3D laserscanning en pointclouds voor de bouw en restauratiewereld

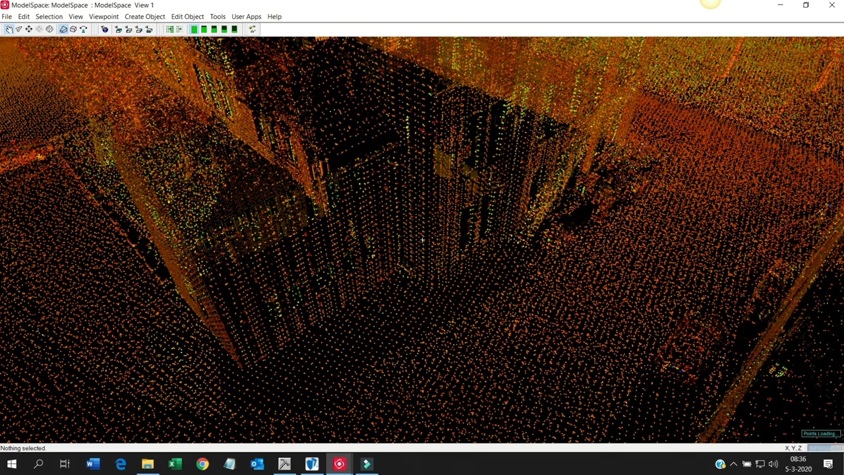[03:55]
Hier zie je nu het totale file. Ik zoek even uit. Dit waren alle posities, alle standplaatsen van de scanners, die gele driehoekjes.
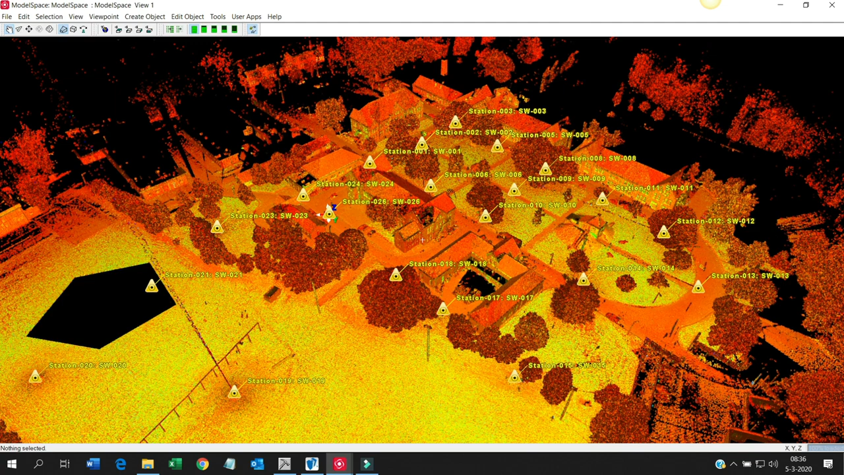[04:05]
Iedere geel driehoekje staat voor één standplaats. Dit is het totale file, het totale geregistreerde file. Het registreren is dus het aan elkaar verbinden van verschillende gemaakte scans. Dat kan op verschillende methode. Bijvoorbeeld cloud-to-cloud, plane-to-plane of met targets. Nou, cloud-to-cloud is eigenlijk heel simpel. Iedere gemaakte scan is eigenlijk een uniek puzzelstukje wat past op een ander puzzelstukje. En de software die zoekt de overeenkomsten in vormen.
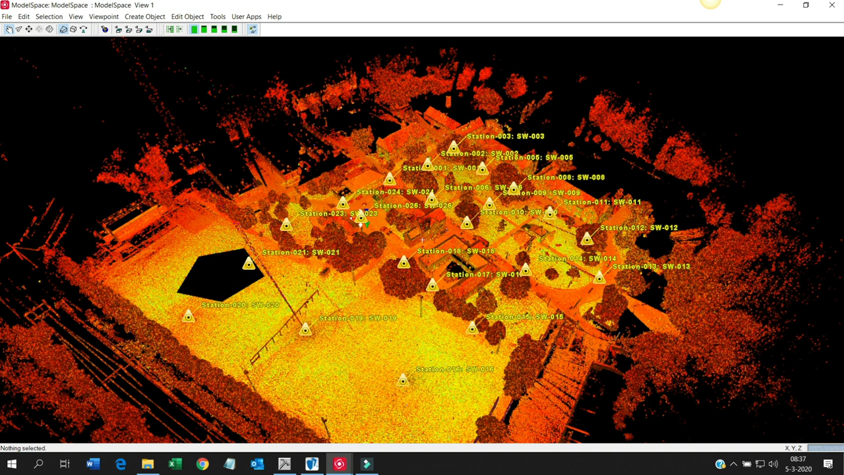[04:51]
En we zetten ook wel eens targets in, vooral wanneer we buiten scannen. Dat zijn fysieke meetpunten die op locatie geplaatst worden. Dat zijn vaak een soort schijven. Hierdoor creëren we als het ware zelf overeenkomstige punten die telkens te zien zijn in de individuele scans. Nou, zo'n geregistreerde pointcloud die kan vervolgens een plek krijgen op de wereld. Dat noemen we het plaatsen in het RD-stelsel. Het kan ook een ander coördinatistelsel zijn. In België is dat bijvoorbeeld Lambert. En dat doen we door metingen te verrichten met een total station en een gps. En als het ware de positie van de scanner vast te leggen daarmee. Het staat dan ook meteen correct ten opzichte van NAP.
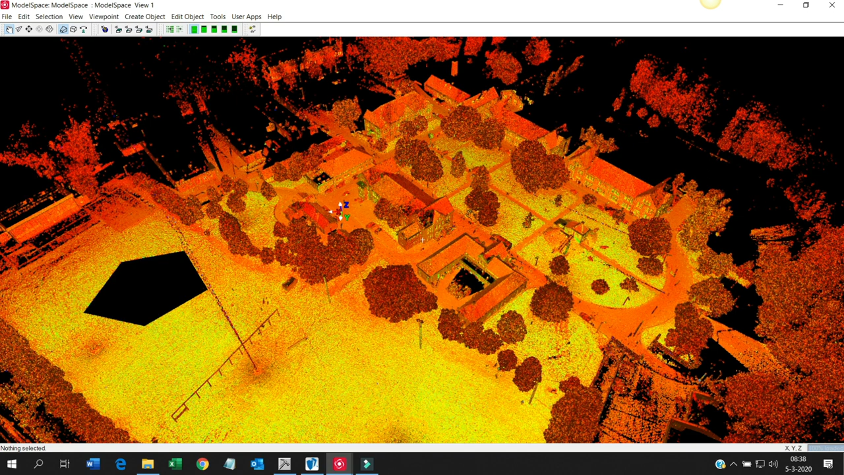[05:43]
De kans is dat we dat bijvoorbeeld inboren in gevels of dat we werken met meetstickers. Deze grondslag kan heel handig zijn om later te kunnen bijscannen, bijmeten of om andere meetdatasets te koppelen. En om later tijdens de bouw bijvoorbeeld uitzetwerk beter te kunnen uitvoeren.
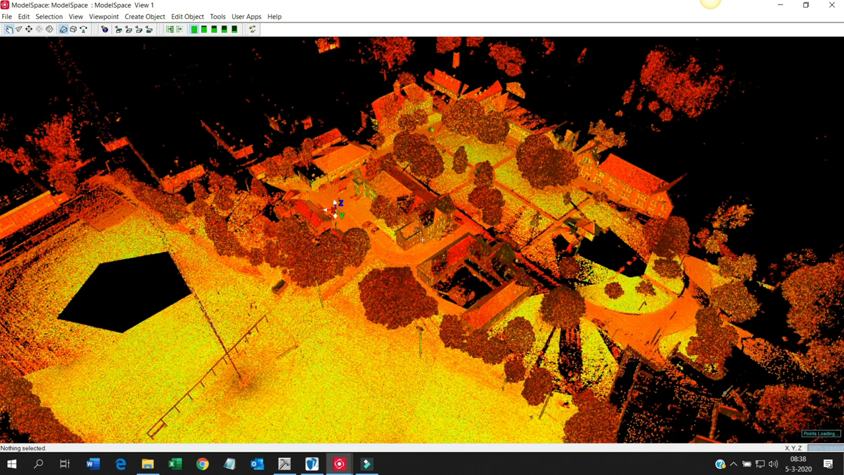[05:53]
Nou, dat registreren dat doen we dus in het programma Cyclone. Dat doen we niet in eenvoudige programma's zoals Recap. Hierdoor zijn we niet alleen in staat om grote datasets te maken. We kunnen tevens de data heel goed controleren en valideren en bewijzen dat deze data ook echt betrouwbaar is. En verder maken we registratie- en validatierapporten en vereffeningsrapporten. Allemaal om aan te tonen dat het hele goede data is. Vraag hier ook altijd om als je een pointcloud bestelt bij de pointcloud leveranciers, zodat je zeker weet dat je goede data krijgt. Nou, dit is dus een ongekleurde geregistreerde pointcloud. Dan gaan we nu even kijken naar een gekleurde pointcloud.
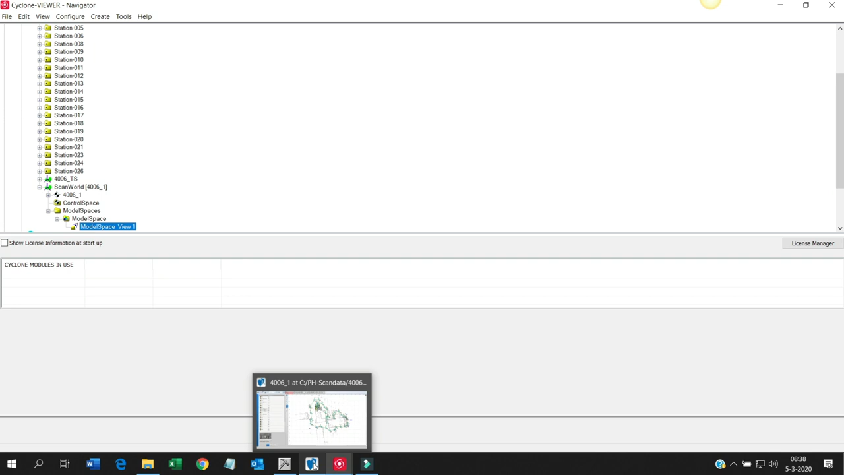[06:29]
Dat is een ander programma. Het doet in principe hetzelfde als wat het programma wat ik net liet zien.
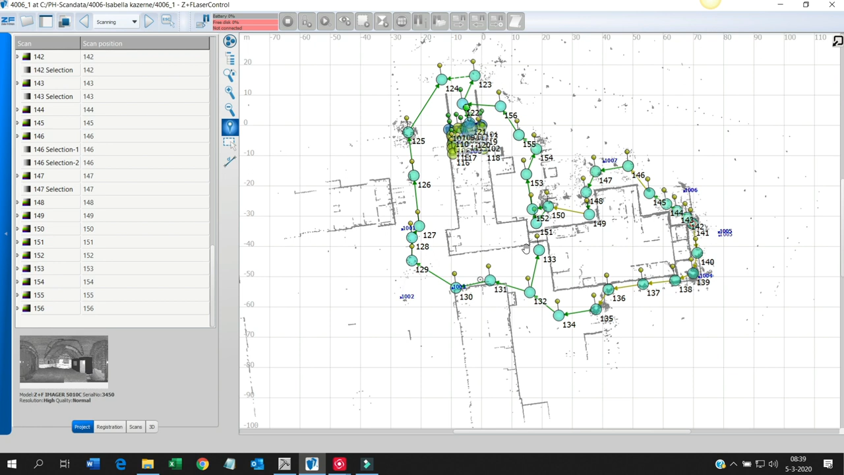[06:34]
Het registreert pointclouds. Het is gewoon van een ander merk. Nou, hier zien wij ook scans.
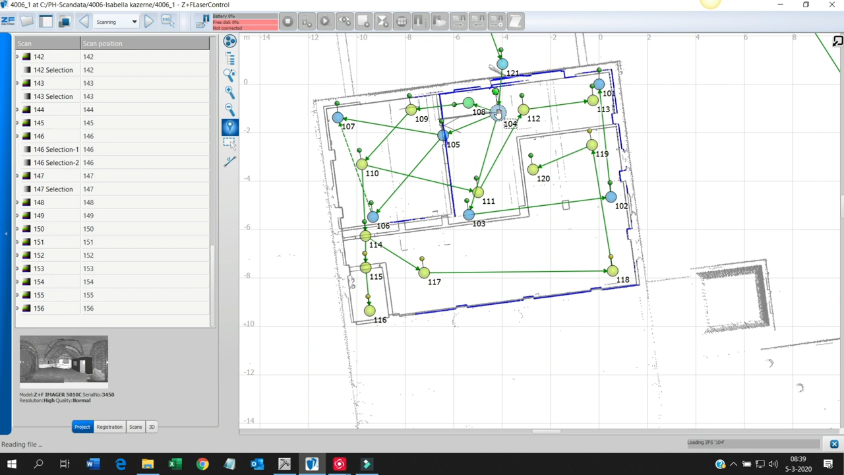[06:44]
Als ik dit cirkeltje dubbelklik, dan zit ik ook weer met mijn hoofd in de scanner.
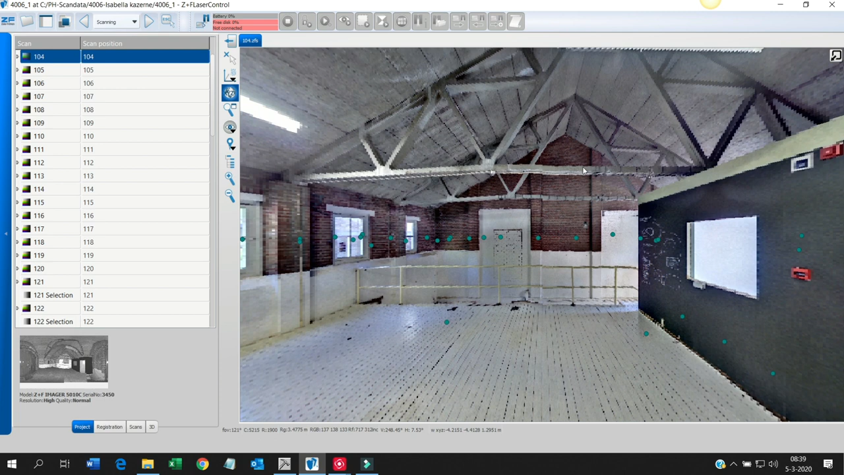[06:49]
Dan zien we een heel ander beeld. Lijkt een beetje Google Street View-achtig. Het is allemaal in kleur.
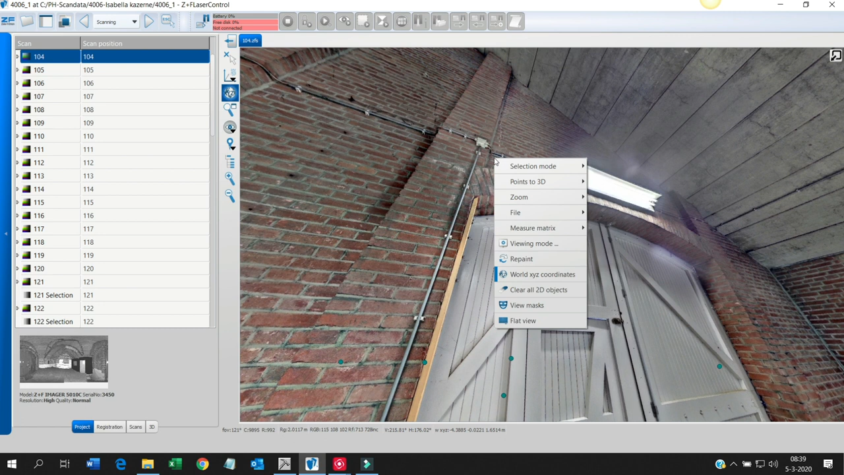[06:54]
Maar het is gewoon een pointcloud. En dat ga ik even bewijzen door een stukje te selecteren.
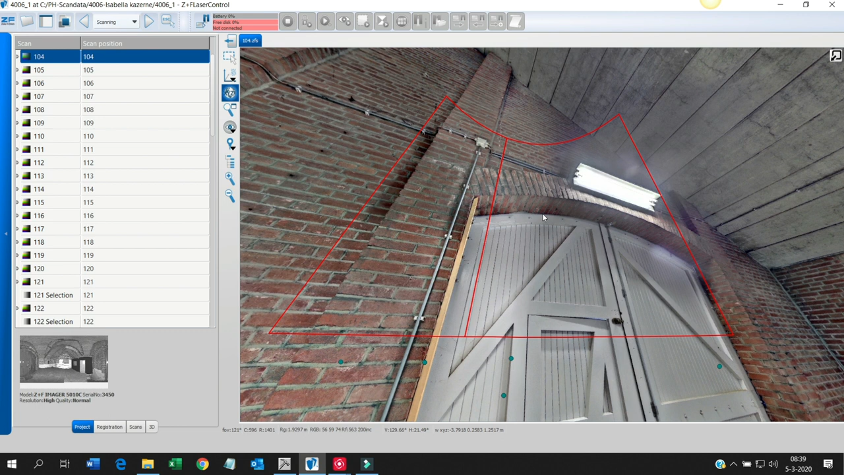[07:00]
Zo. Ik knip er als het ware een stukje uit.
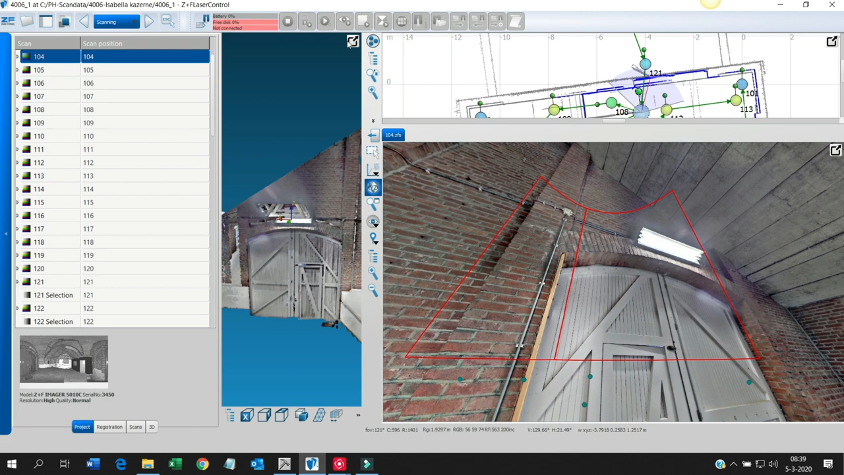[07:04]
En dan zie ik hier de gekleurde wolken van punten,
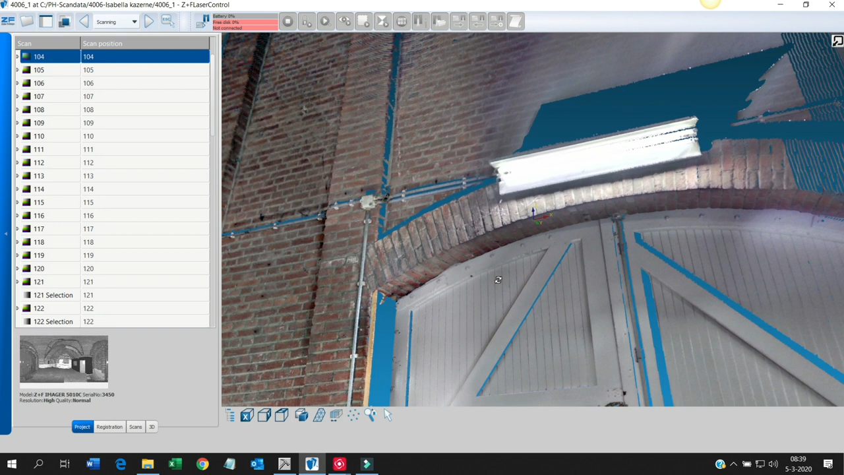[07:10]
gemaakt vanaf één positie. Als je verder inzoomt, dan zie je dat het inderdaad gewoon meetpunten zijn. Het zijn allemaal coördinaten. Maar dan hebben ze een kleur gekregen.
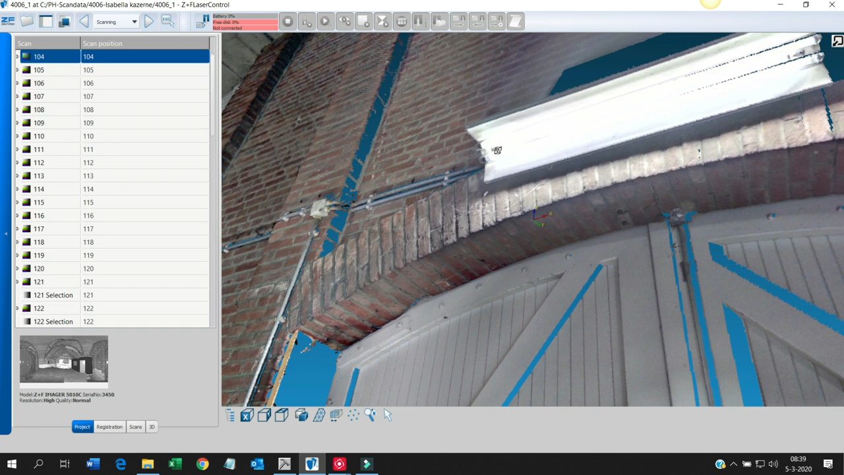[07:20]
Nou, hoe werkt dat nou? Die scanner draait een rondje.
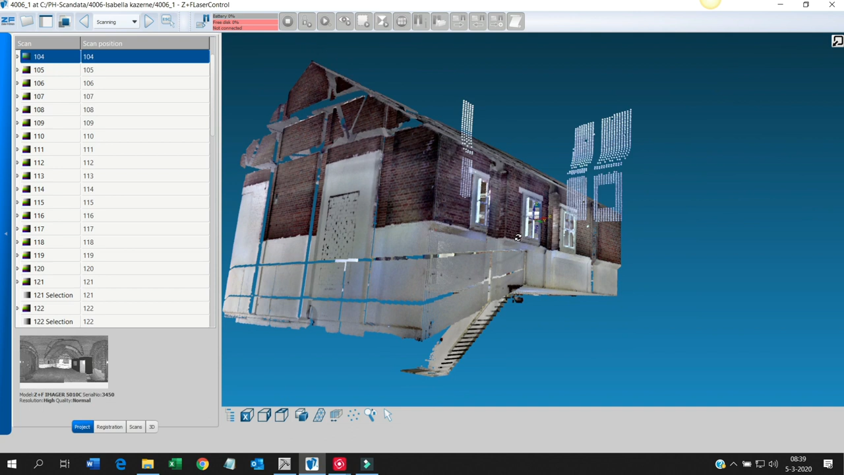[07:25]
Die meet een rondje. En daarna doet hij eigenlijk een rondje fotograferen. Die foto's verbindt hij aan elkaar. Maakt één grote bolfoto van. En als het goed is, dan is het centrumpunt van die bolfoto, komt overeen met het centrumpunt van waaruit de meting gemaakt wordt.